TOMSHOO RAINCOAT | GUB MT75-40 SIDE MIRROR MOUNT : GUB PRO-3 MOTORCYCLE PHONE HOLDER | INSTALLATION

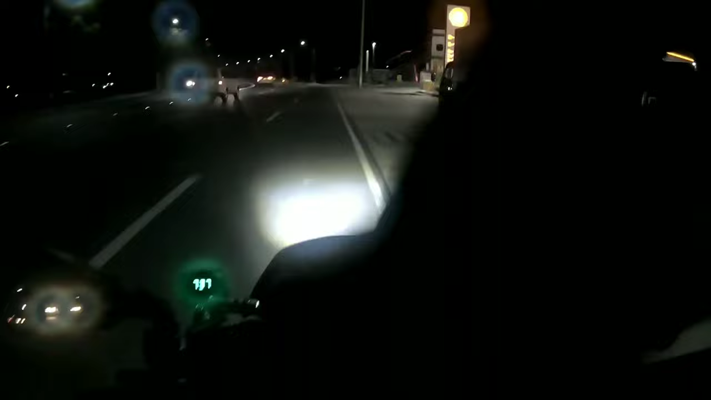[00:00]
Ayan Kamoto Prens, dito tayo sa Shell Plastation, Barkadaan Bridge